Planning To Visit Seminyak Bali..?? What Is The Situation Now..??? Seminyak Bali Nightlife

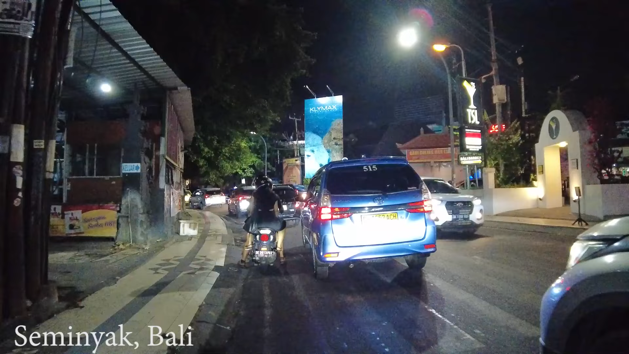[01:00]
It's really busy. It is just around 8 o'clock now.
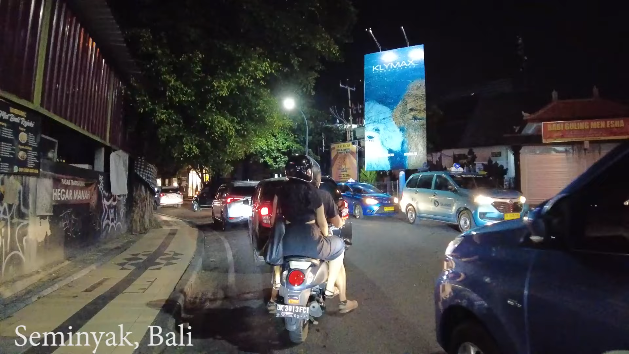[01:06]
So many cars coming here.
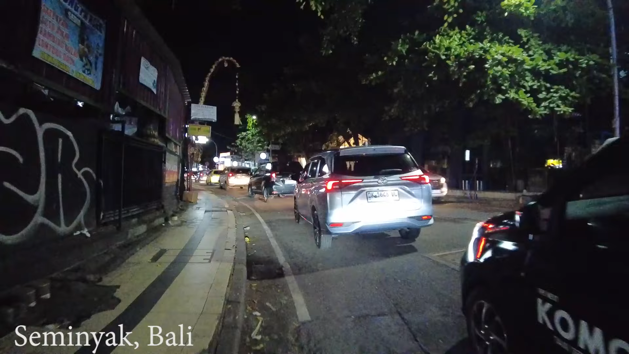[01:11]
Let's drive slowly and we will arrive at Jalan Kayu Aya soon, guys.
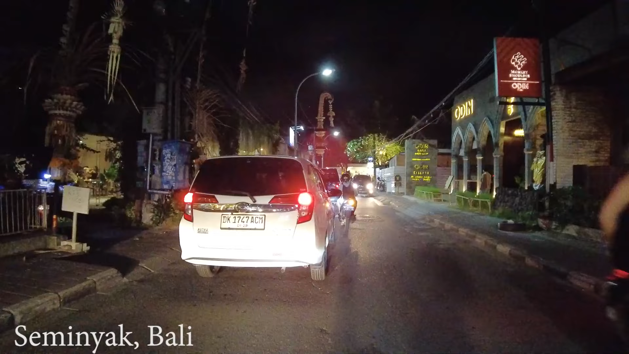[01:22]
Okay, we are entering Jalan Kayu Aya. Still busy here, guys. Especially here before the 3 junction. If you keep going straight you will go to Jalan Rupadi.
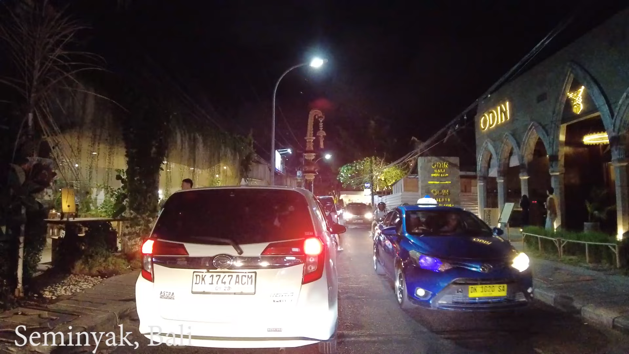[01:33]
But we need to go to the right to go to Jalan Kayu Aya.
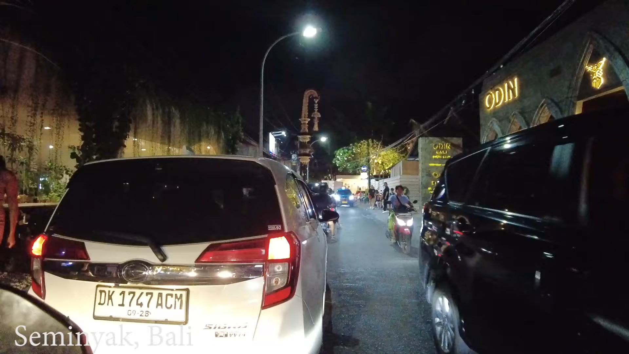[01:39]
I hope after that 3 junction. The traffic will be better. Oh, what is this guys? Odin.
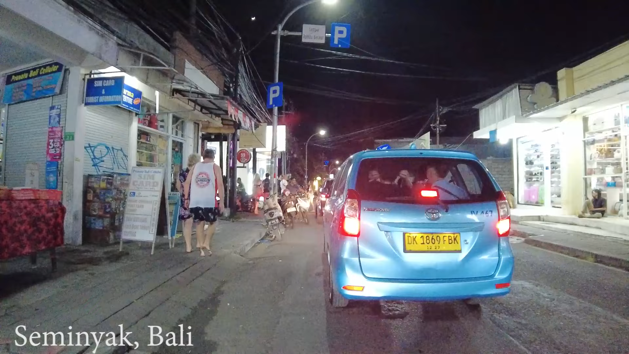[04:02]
The traffic jam is quite bad, guys. It's very hard to move.
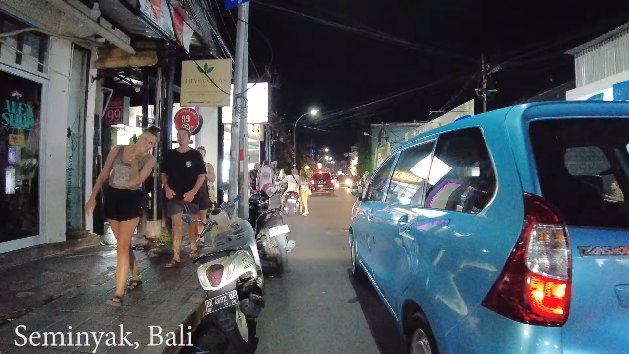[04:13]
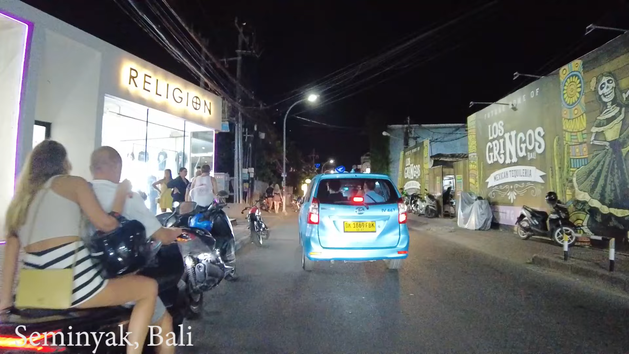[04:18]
And here on the right side. I don't know if they have started the project.
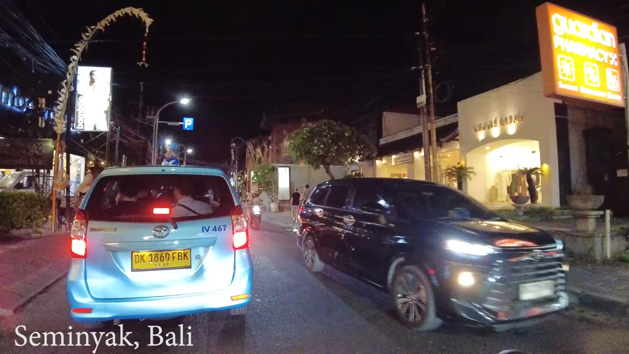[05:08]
What is happening in the front, guys? It's really hard to move.
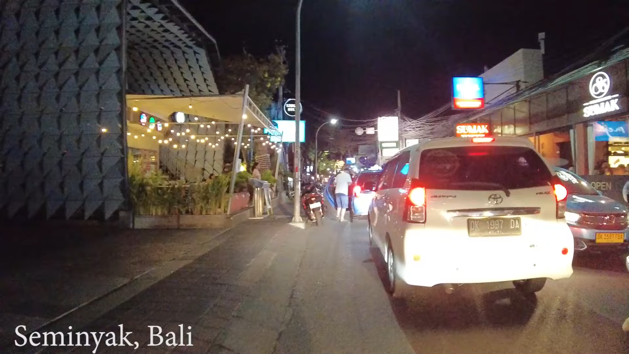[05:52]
Wow. This is the problem here. The taxi is stopping. It caused a lot of traffic jam. What is happening here?
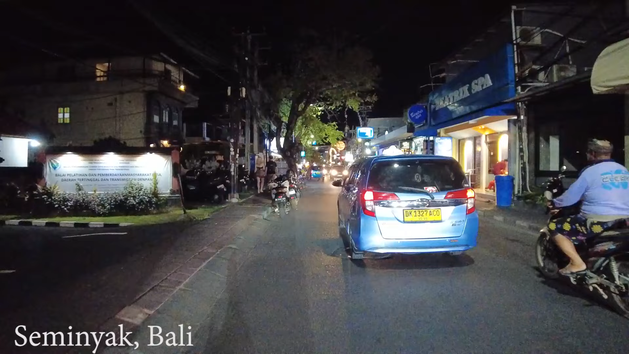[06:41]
There is a fish spot there, guys, on the right side.